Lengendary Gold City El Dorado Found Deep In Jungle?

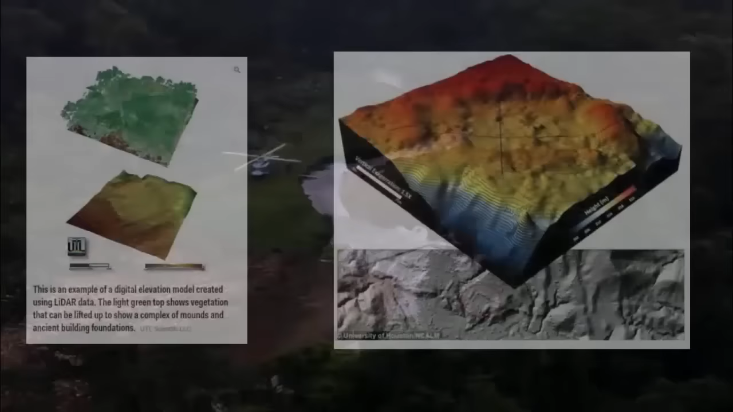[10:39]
which are indeed linked to the fabled city of La Ciudad Blanca. Using LiDAR technology, they were able to locate a complex of mounds,